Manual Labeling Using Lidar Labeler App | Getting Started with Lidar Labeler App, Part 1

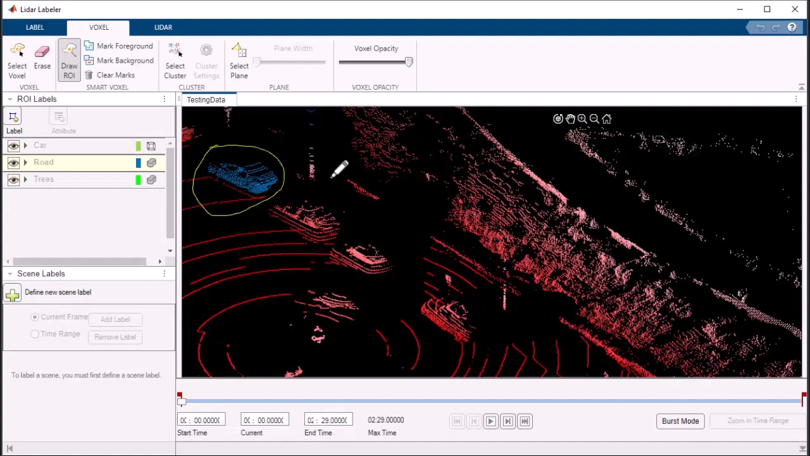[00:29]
label specific objects within your 3D point cloud data,
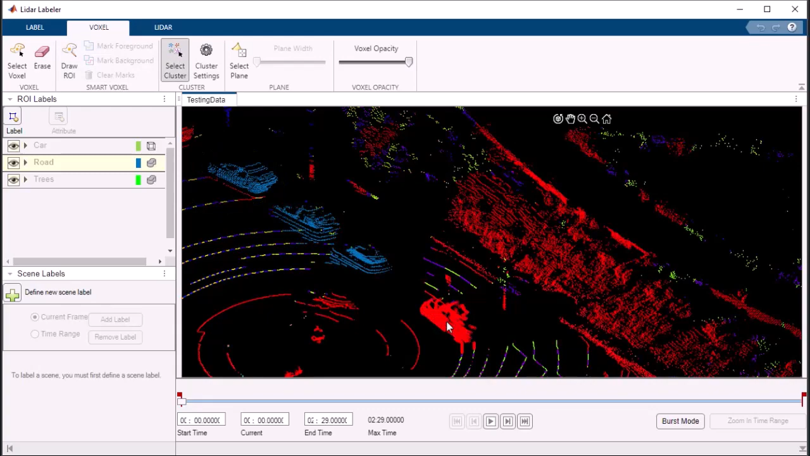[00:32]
providing precise and accurate results.
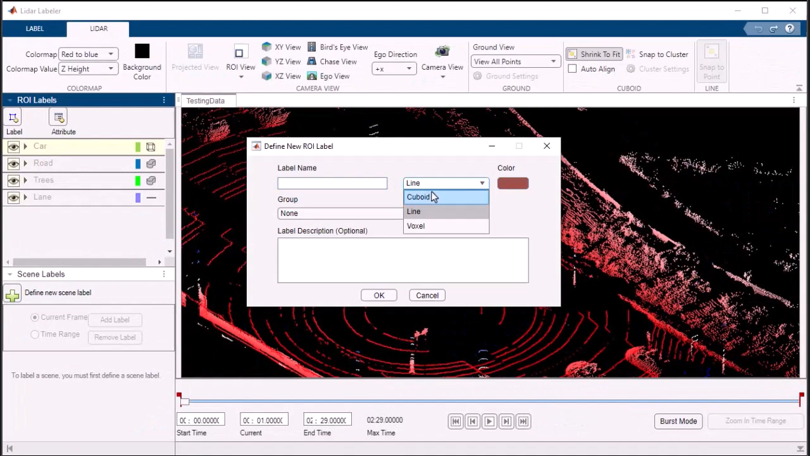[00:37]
The app offers an array of annotation and labeling tools. You can draw cuboids and line segments to define object boundaries,
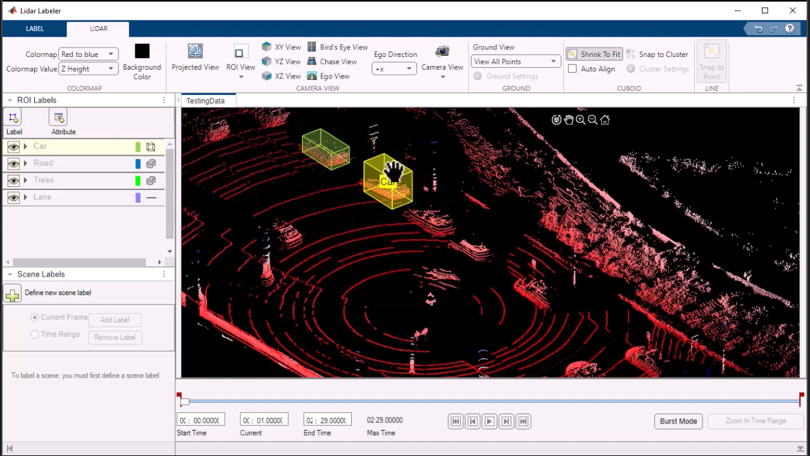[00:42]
as well as label individual points on class and attribute.
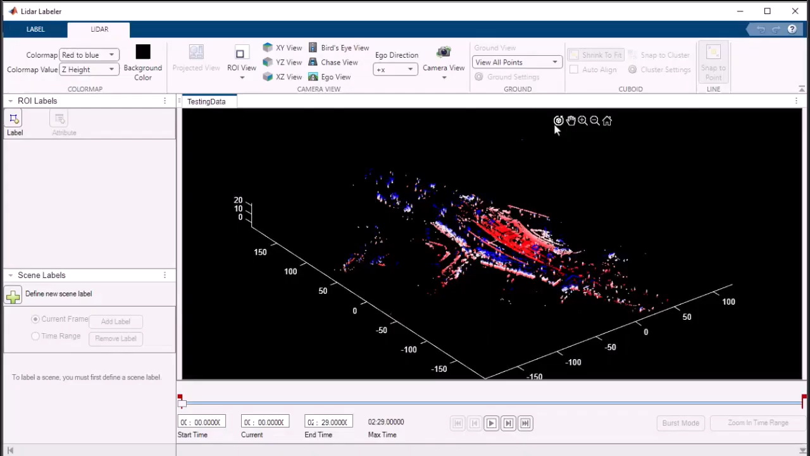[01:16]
Once your data is loaded, you can take advantage of the app's intuitive tools to visualize and interact with the point cloud.
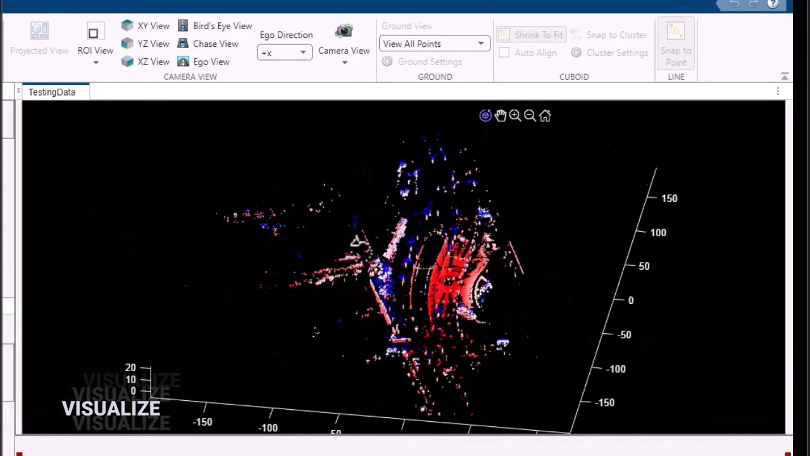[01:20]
Zoom, rotate, and pan the view to explore every viewing angle.
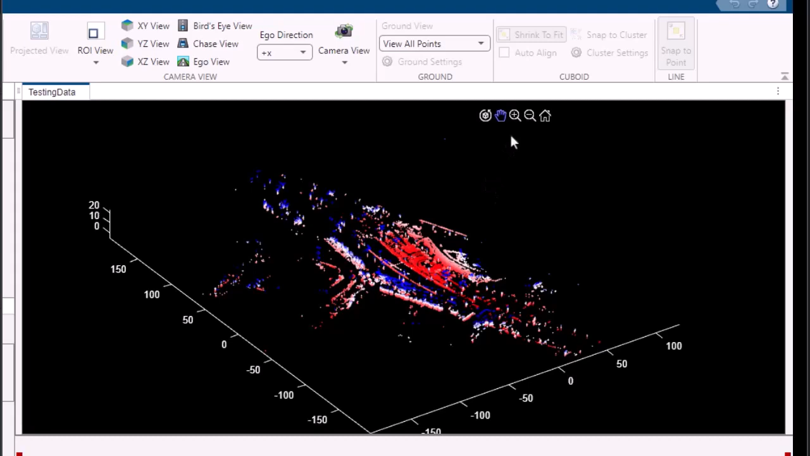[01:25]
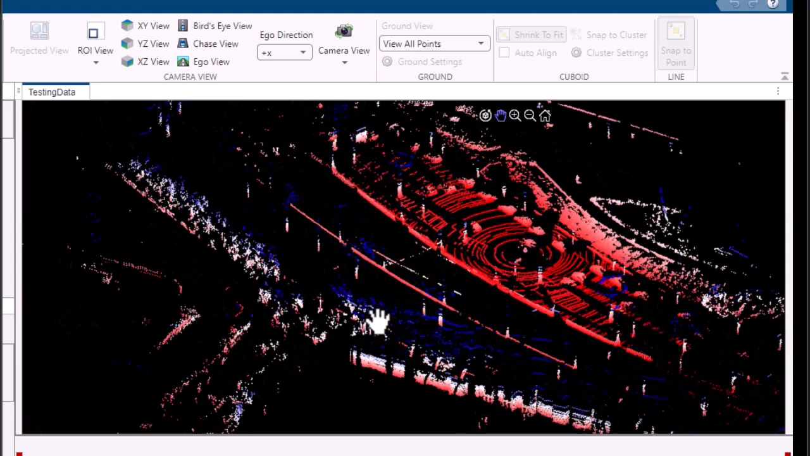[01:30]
Manipulate and filter individual data points to refine your analysis. The app puts you in complete control.
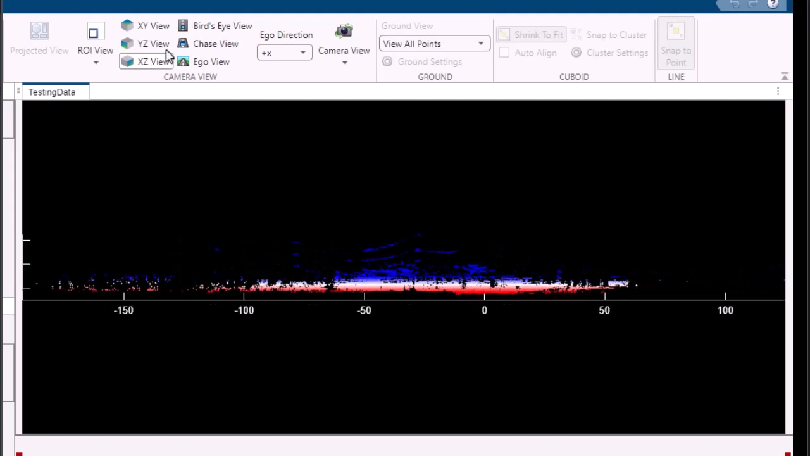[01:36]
To create a label definition,
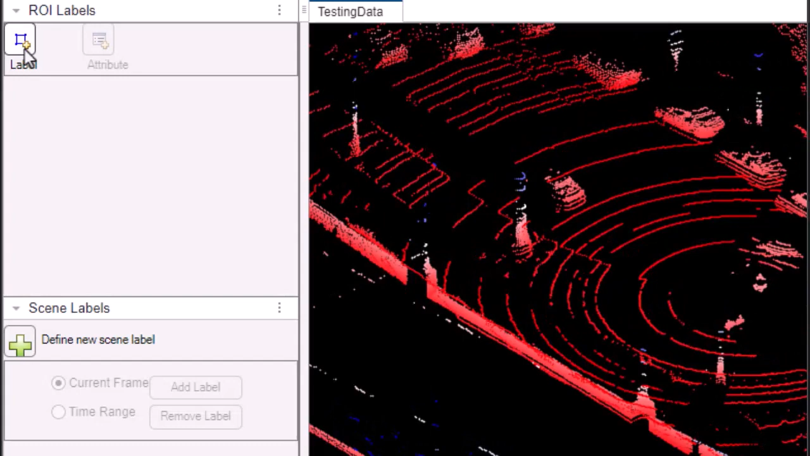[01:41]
simply click on the Label Definition button and provide a name, type, color, and optional description to make it easily distinguishable.
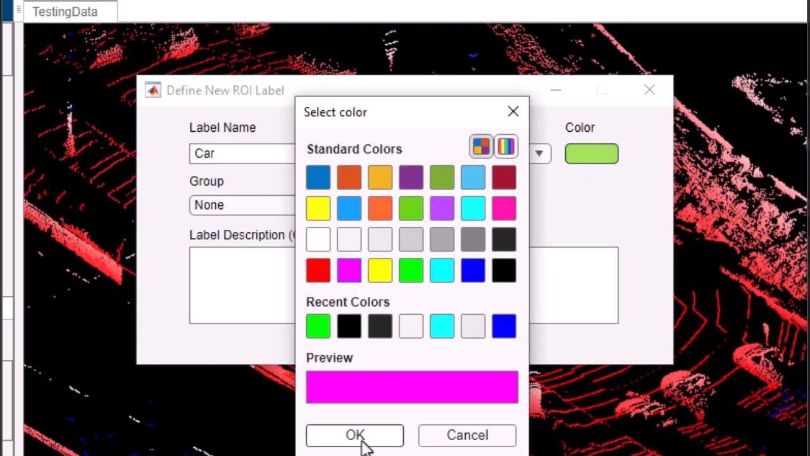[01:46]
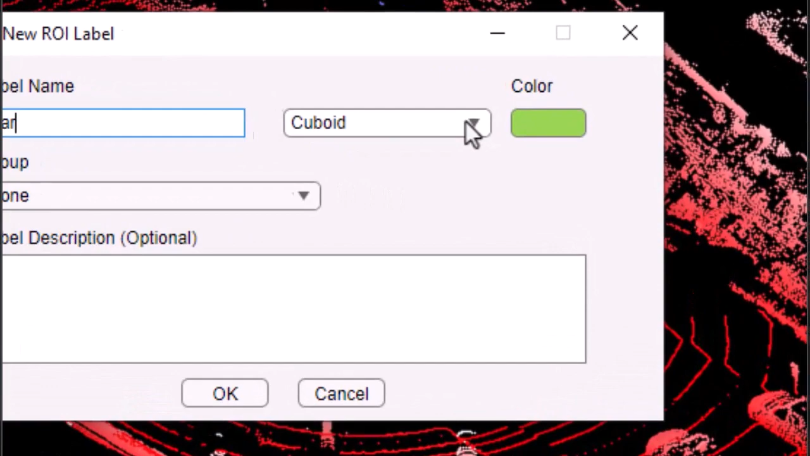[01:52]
Define label properties such as type, cuboid, line, or voxel.
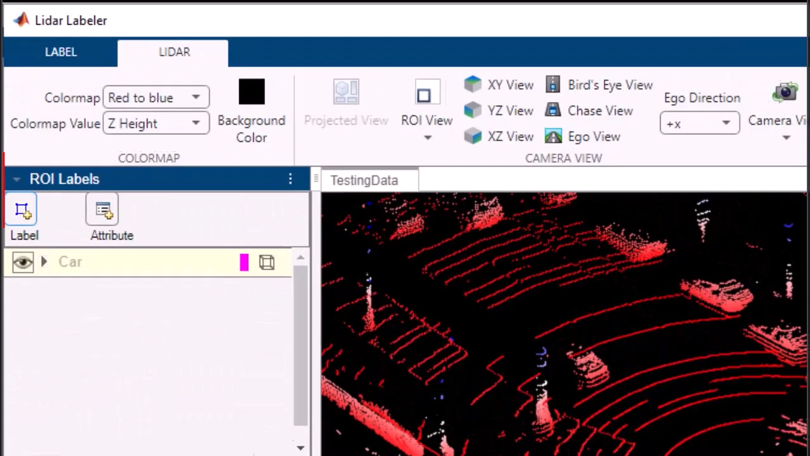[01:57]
With a few clicks, your label definition is ready to go. Editing or deleting existing label definitions is just as straightforward.
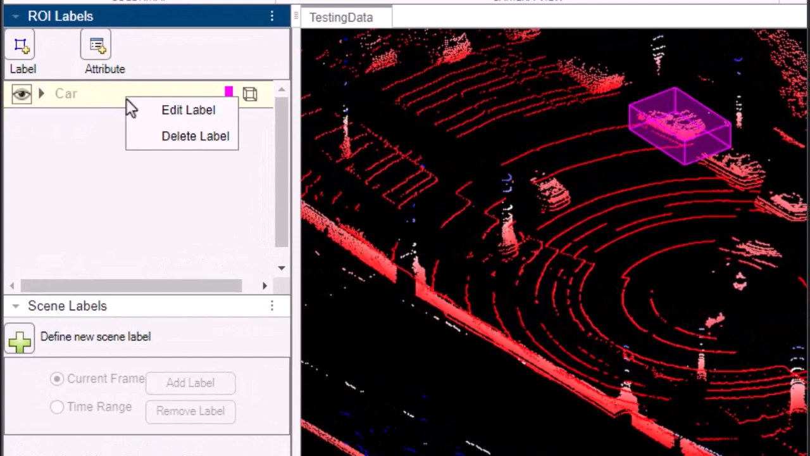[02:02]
Select the label from the list, and with a click of the button, you can make the necessary modifications.
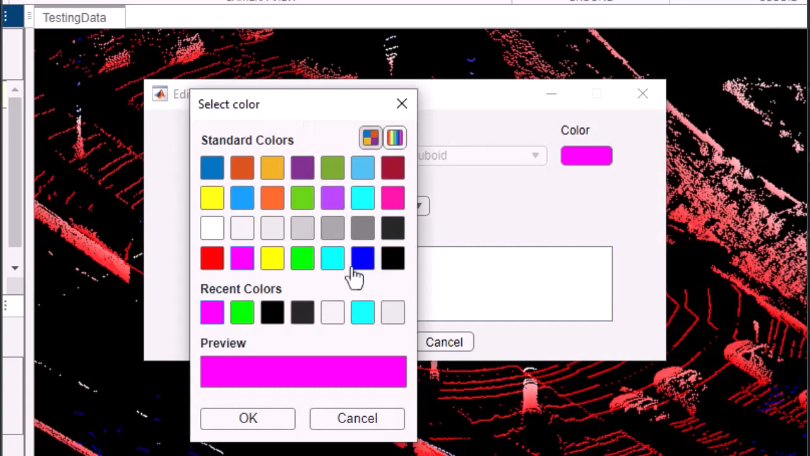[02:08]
Once you've created your label definition, it's time to apply it to your 3D point cloud data.
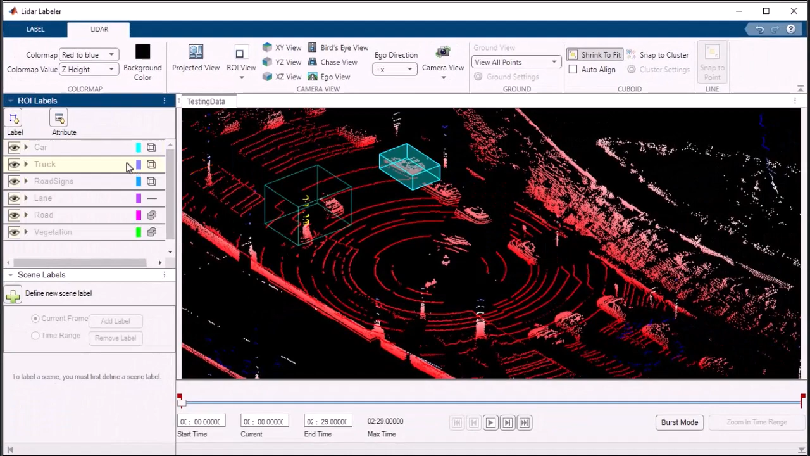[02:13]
Select the label from the list and effortlessly apply
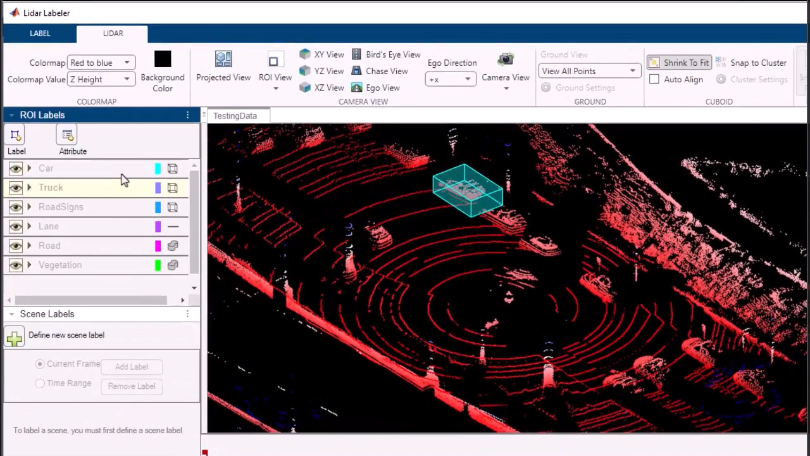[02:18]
it to the individual points or regions of interest within the data.
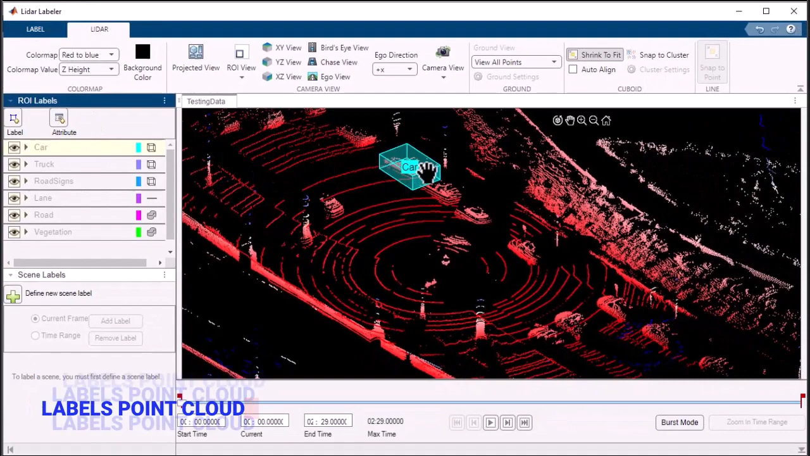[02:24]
Drawing cuboid labels in the point cloud is a breeze.
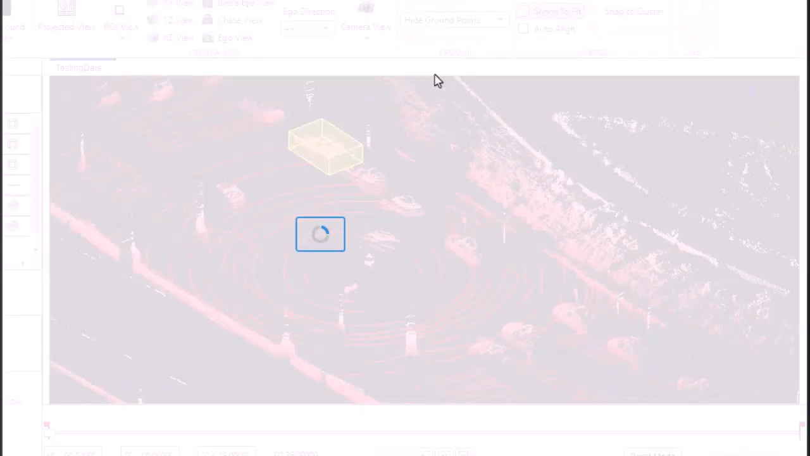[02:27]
Position the preview cuboid accurately around the object you want it to label.
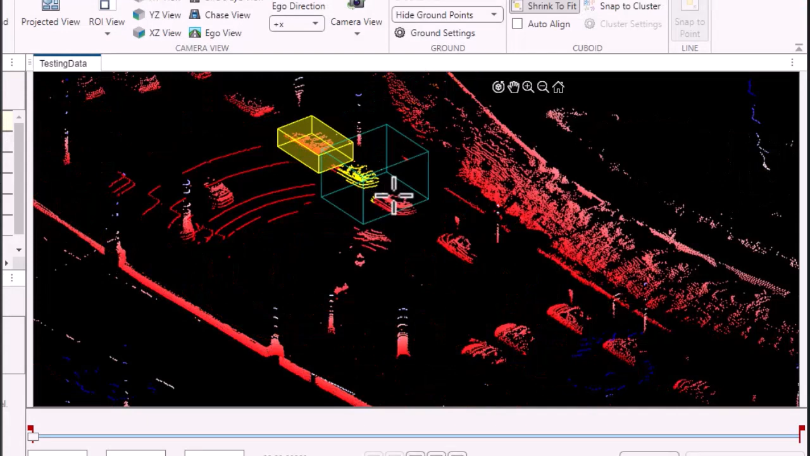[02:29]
Left-click, and the object is labeled. The preview cuboid helps you understand the object's size, shape, and position, ensuring accurate labeling.
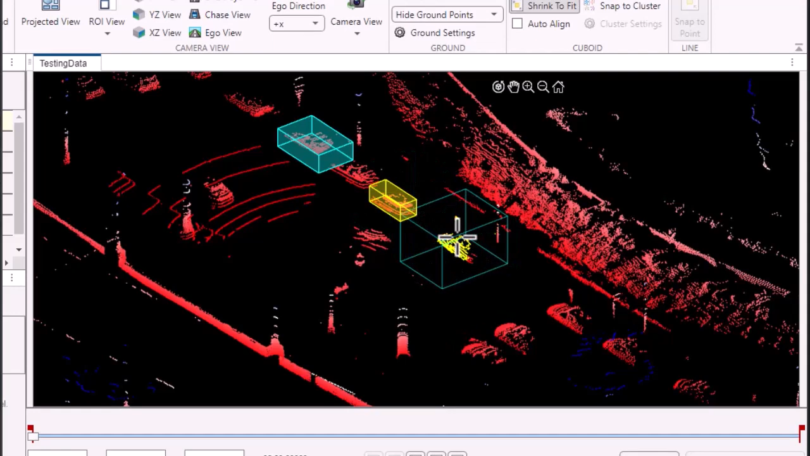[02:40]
You can even adjust the cuboid's dimensions by holding A and scrolling, allowing you to achieve the perfect fit. With this simple process, you can label multiple cuboid objects effortlessly.